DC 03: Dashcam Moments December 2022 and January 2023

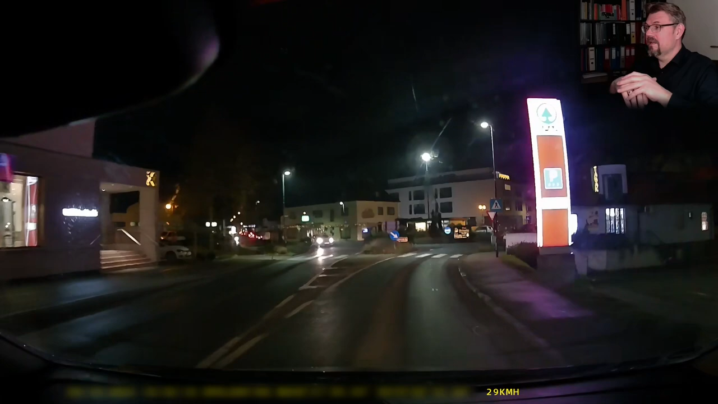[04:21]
Here I was clearly, I did not pay attention. There's a pedestrian, now I see it and it braked.
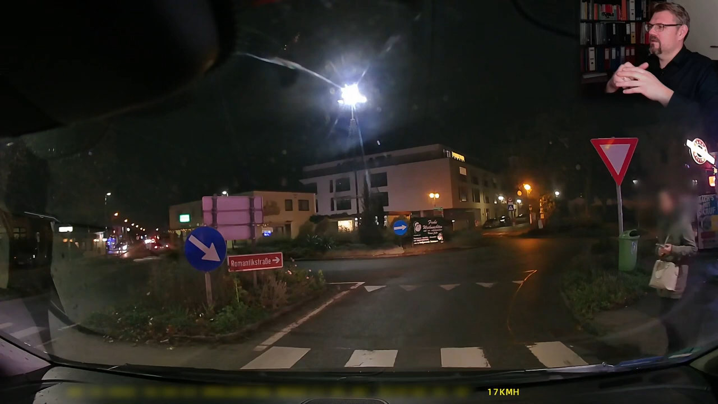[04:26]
And this was not good from me.
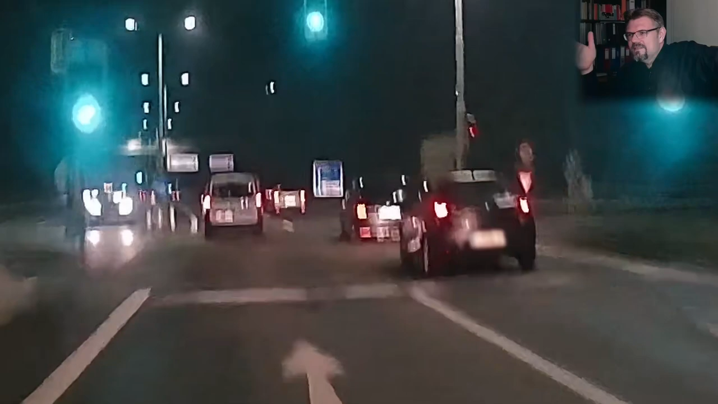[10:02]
and now this driver is getting off the street.
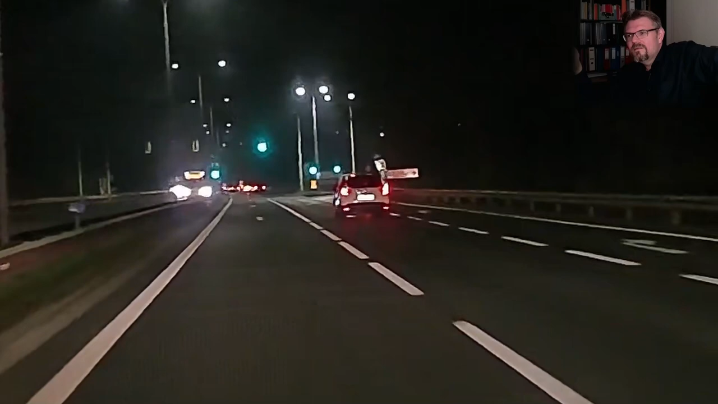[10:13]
And here, this was also my fault.